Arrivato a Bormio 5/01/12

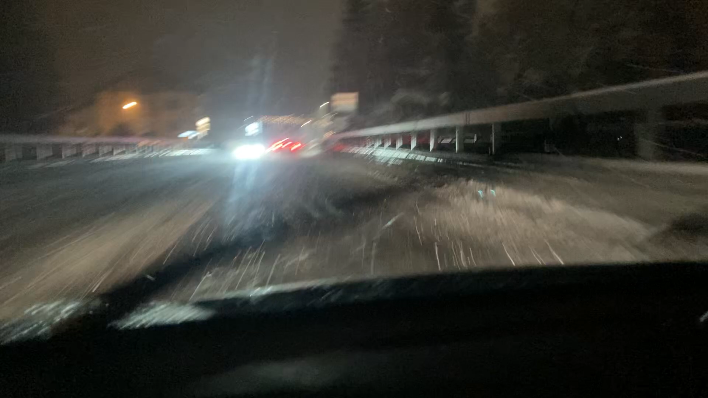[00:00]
Ok, sono arrivato a Bormio e sta nevicando anche qua. C'è ancora tanta neve, ma forse a 2000 ce n'è tanto. Adesso speriamo di non assumire. Comunque è bello il paesaggio oggi.